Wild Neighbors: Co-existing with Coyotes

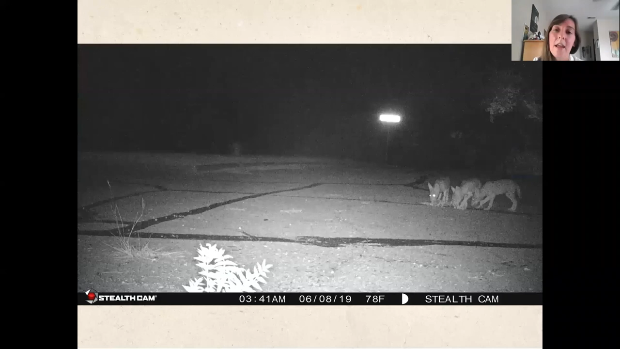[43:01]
So this is the time that we want them to be outside. You know, they're on the streets, they're eating whatever meal that they've just caught. But if you came out, so this is 3 in the morning, if you came out 3 in the morning, started shouting and waving at them, they might think that they need to start coming out at 3 p.m. And that's definitely not the case. So coyotes at night, we leave them alone as long as they're not posing any risks to you or your pet.